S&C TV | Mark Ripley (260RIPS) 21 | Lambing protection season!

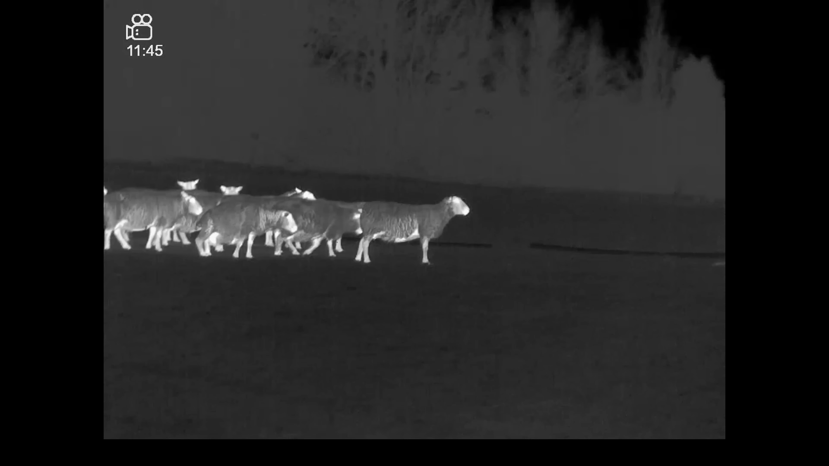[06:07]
So there's a few ewes out in this bottom corner of the field and there's also quite a few rabbits out.
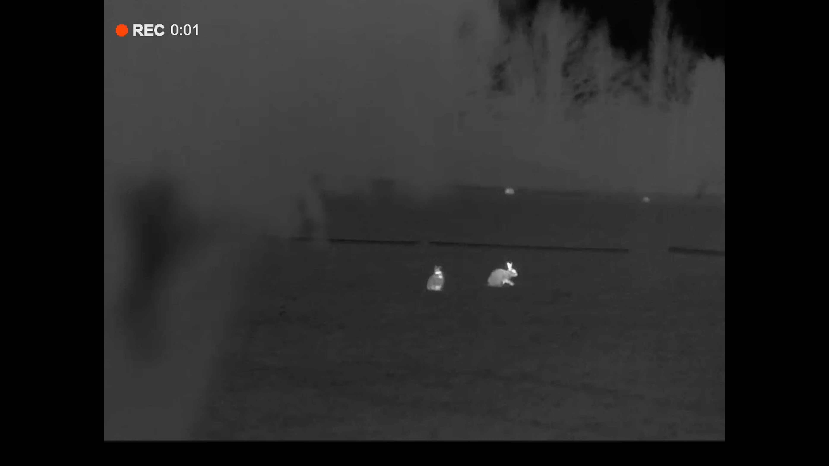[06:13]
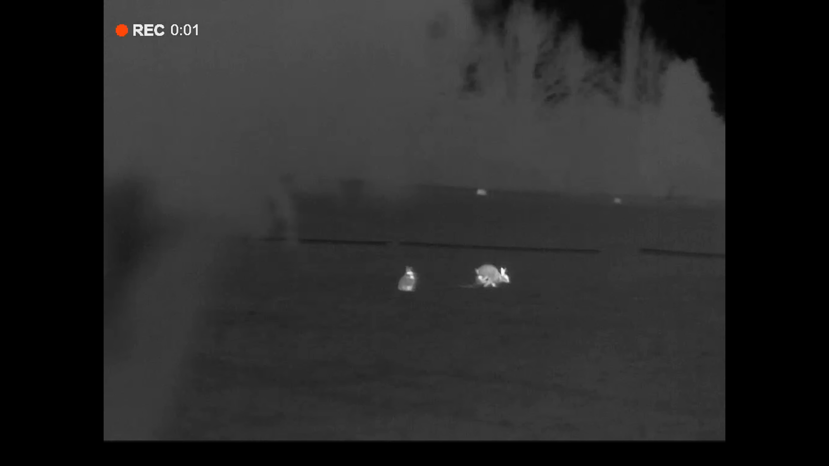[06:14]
But no foxes. We hop over, we go up the top of the field, there's a good place to wait there,
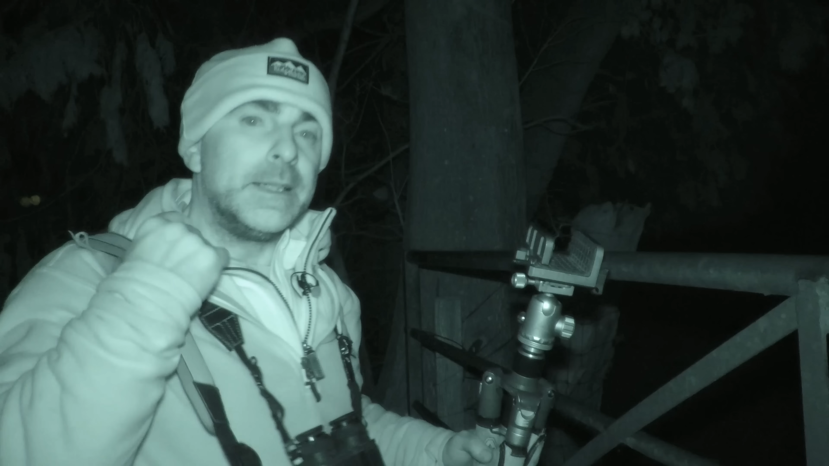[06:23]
but the cool are out so we'll have a look up there.
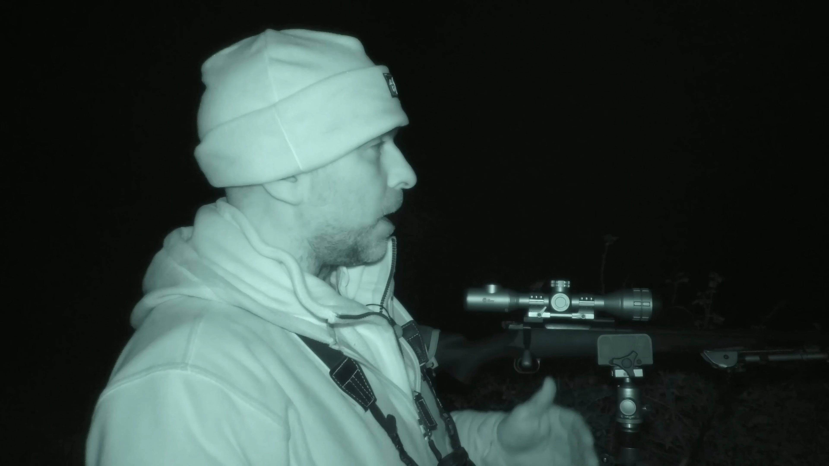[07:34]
there's not an awful lot of cover and there's also there's limited safe angles in which you can shoot here now i've got a
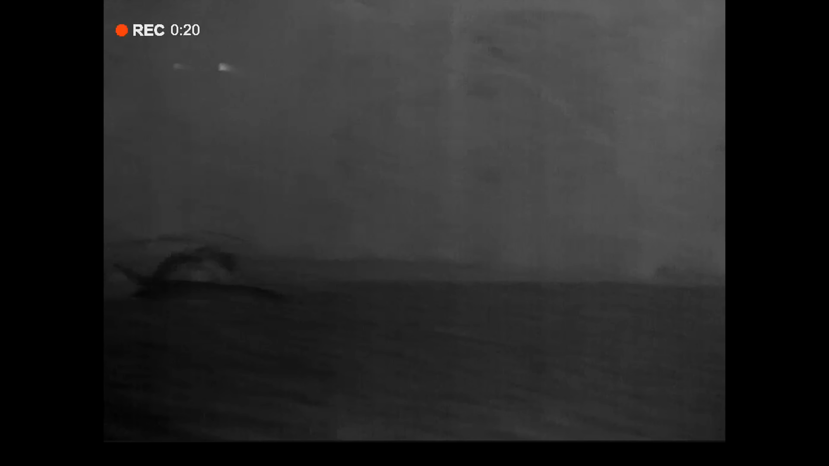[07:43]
line of trees in front of me there's a little stream runs down through
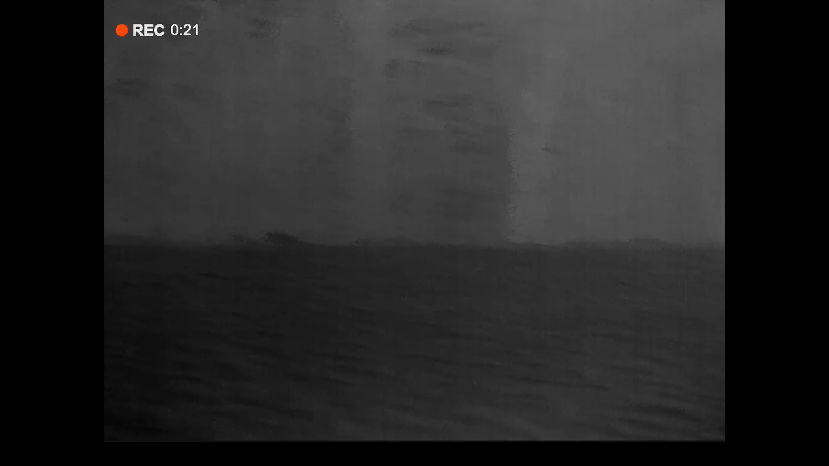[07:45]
in there and then there's rising ground that goes up behind so that way is about the only kind of safe shot
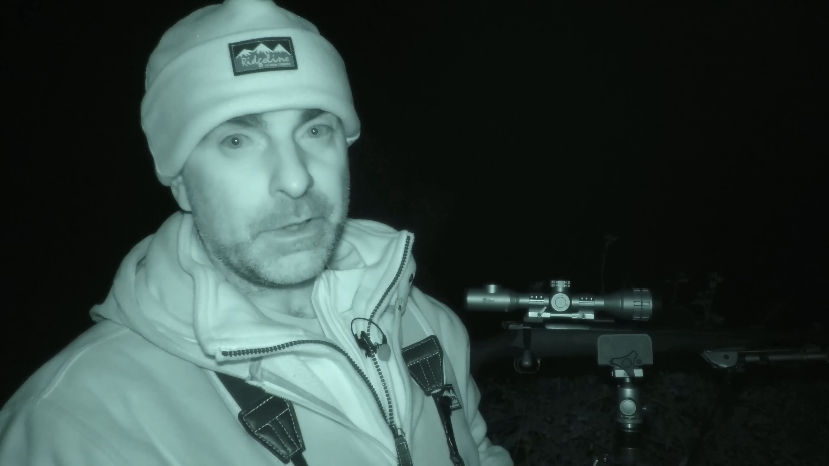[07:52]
that i can get here going that way it goes down to a quite a busy road at the bottom and there's several houses dotted around me sort of pretty much all around but that is pretty much the only safe direction i've got here now from experience i know that if i put a cooler out and fire that up i would normally be able to pull something from this stream so in other words um from either end of this tree line because they tend to use it as a bit of a a track to go up and
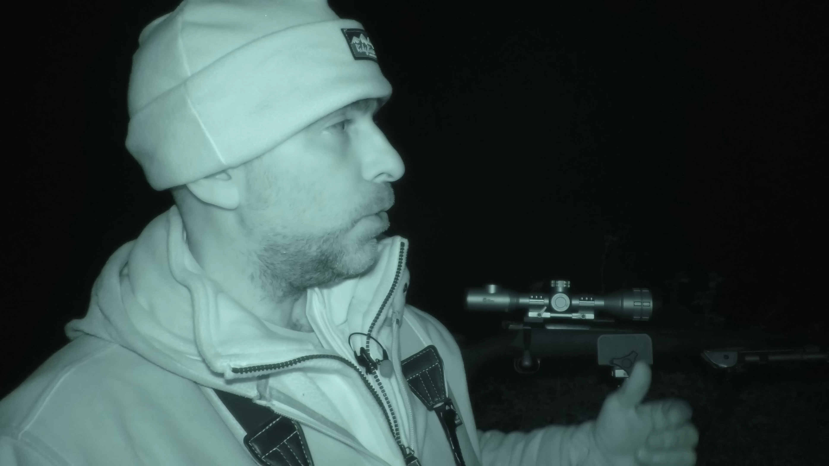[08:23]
down or or sometimes you might pull them through from the field behind very occasionally you might pull one in from behind so it's always worth keeping an eye out behind but 90 percent of the time they'll come up from that stream so that's what i'm going to do now i've got the rifle set up here you'll notice there's a little bit of cover just down here it's only just a bit of a fallen tree and some bracken and that so i've kind of plunked myself on the end of that just to sort of um try and hide myself a little bit it's pretty dark but foxes are pretty sharp so
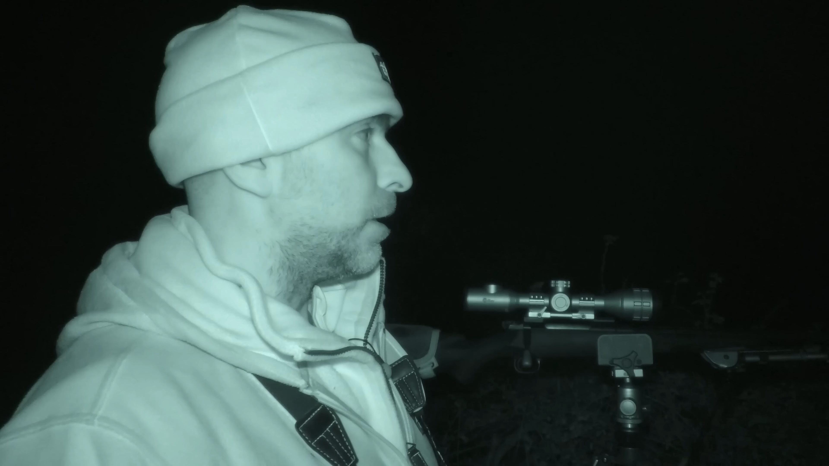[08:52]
we'll fire the cooler up now and see see what happens this tree line by the way is only about about 80 yards in front of me so you need to be quite kind of switched on because foxes can quickly come in and just be on you in no time all right
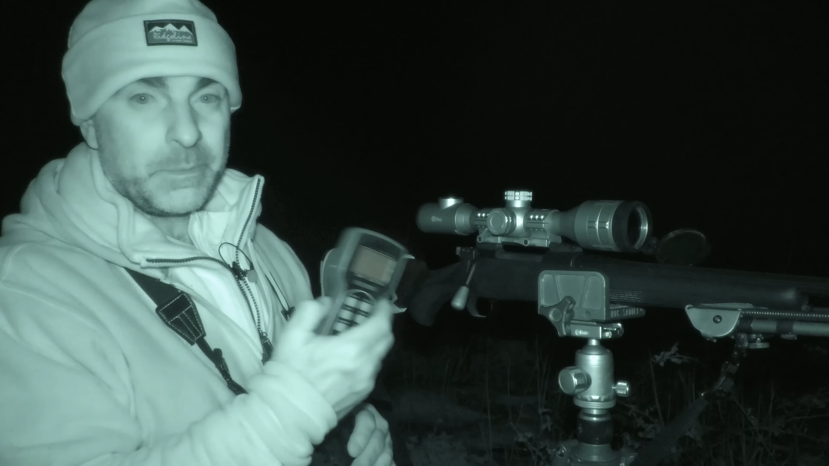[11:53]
i don't want to be giving the game away to anything as it comes in all right so just a few short blasts like that to begin with just to see if we can get anything's attention
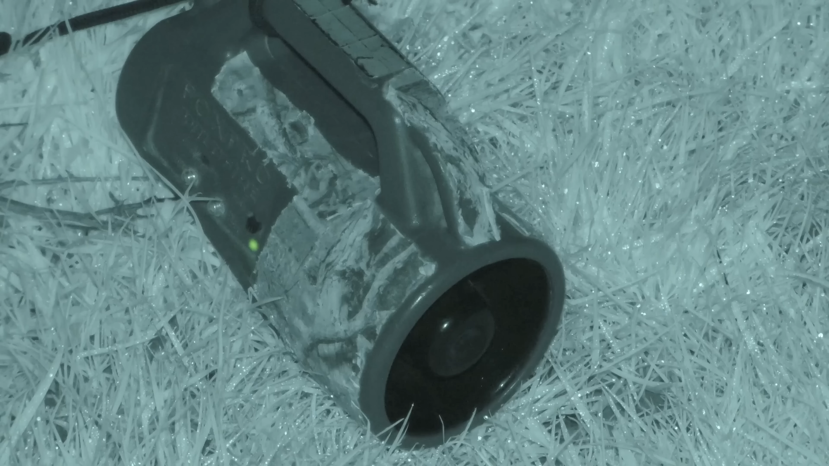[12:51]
okay we've got something going through the tree line here i'm not sure what that is yet yeah that's a fox all right
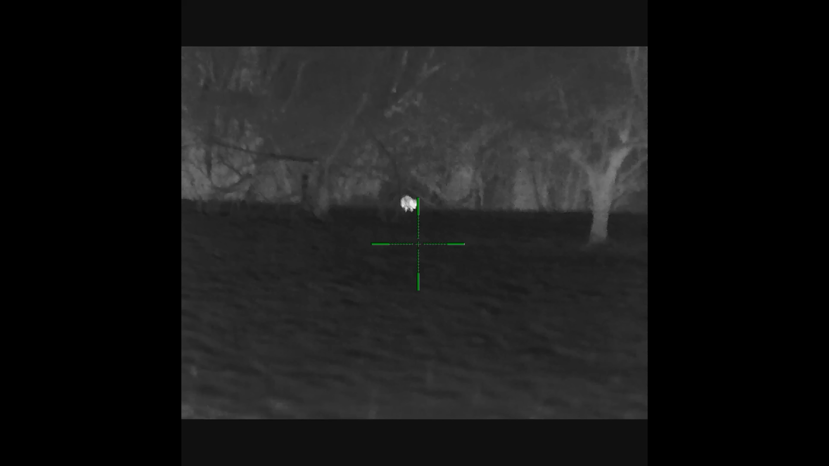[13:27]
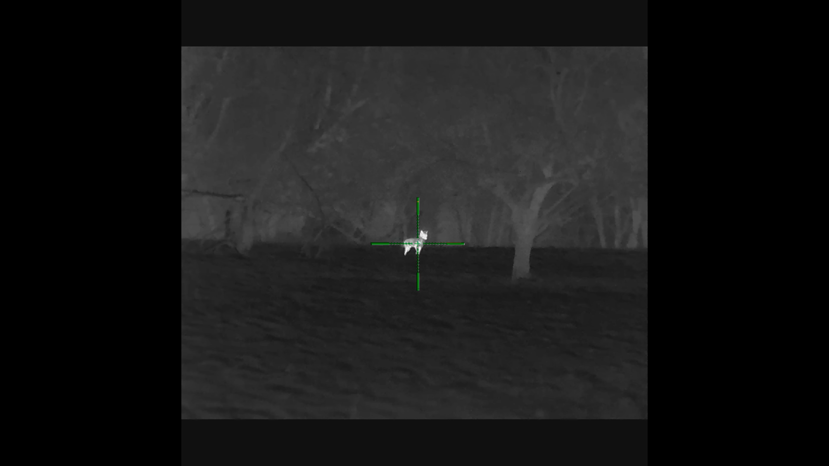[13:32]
Nice. nice right well that's the first one down and just as I was expecting it came straight out of that tree line they always do I don't know what it is but that's um yeah that's just
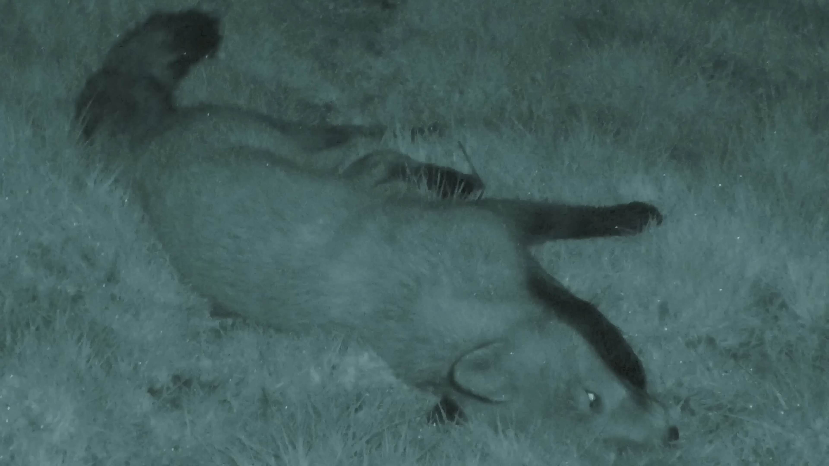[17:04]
oh that's a vixen nice chest shot as expected it's only a little thing but uh
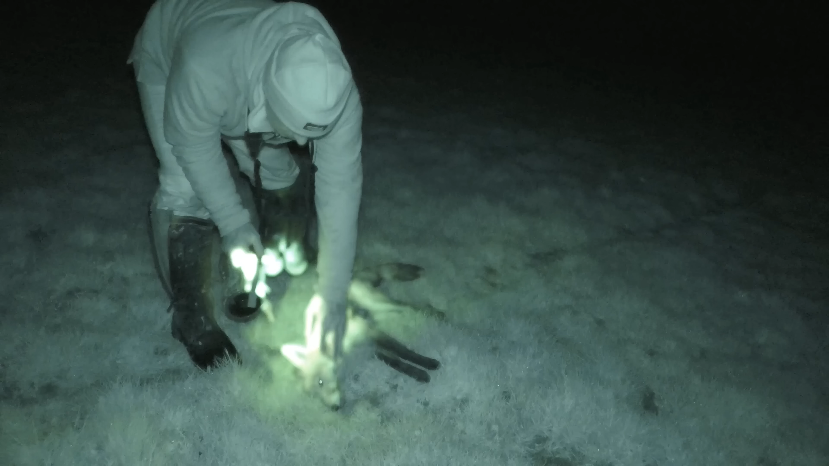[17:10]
still another good one to knock over